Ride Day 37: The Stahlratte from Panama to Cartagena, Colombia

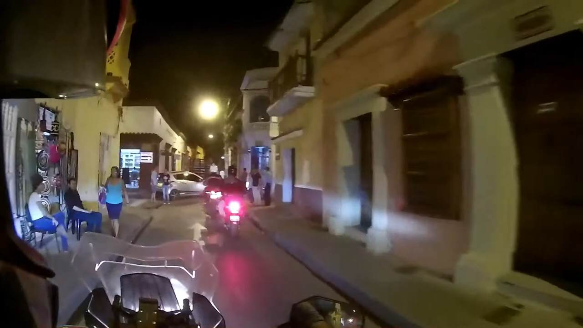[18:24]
actually at night we decided to go for a ride through the old town and the cops pulled us over and said hey you're not allowed to do that and then they said and they you know you can get into trouble
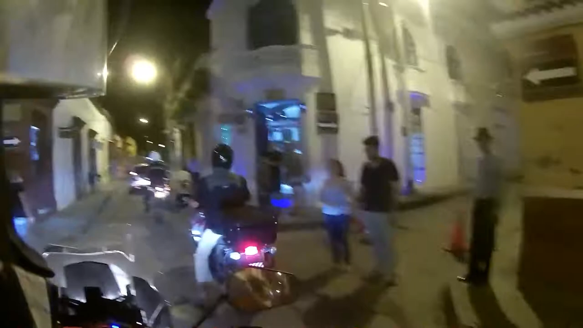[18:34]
you get fired but they said look we'll take you through the old town and take you to the other side so they escorted us through
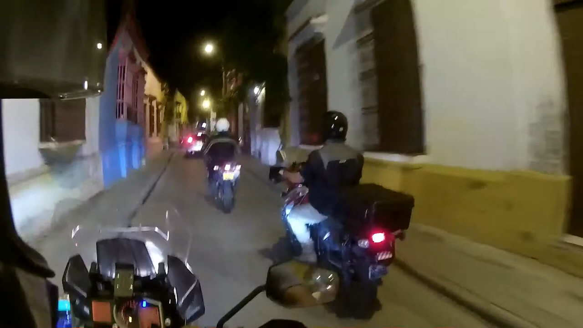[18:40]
so we went for a bit of a ride around the old town um of carterhenia at night which is pretty cool it was pretty slow though but uh we were the only motorbike bikers allowed in there apart from the